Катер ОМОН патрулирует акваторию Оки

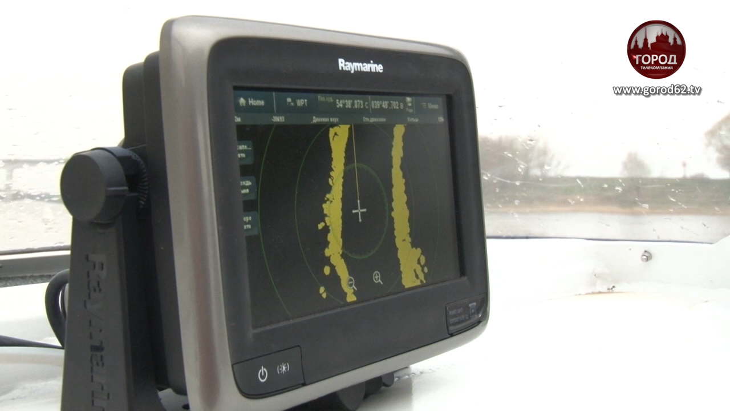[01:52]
которая позволяет нам видеть нарушителя, проходящие судно нам навстречу, сзади.
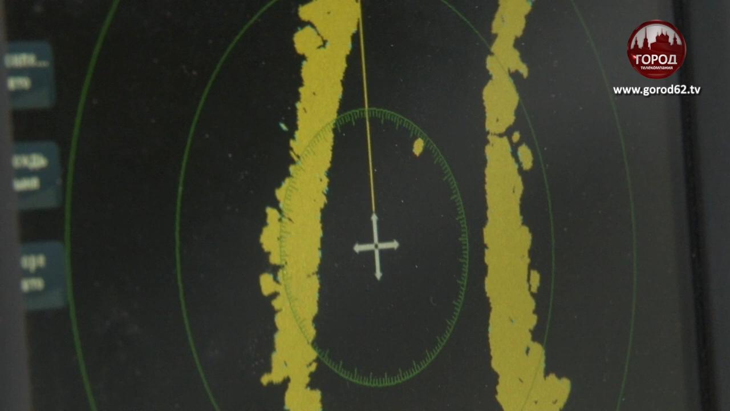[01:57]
Поэтому судно превосходное, рулица превосходная, быстроходная. Браконьеры не уходили, возможно, не уйдут.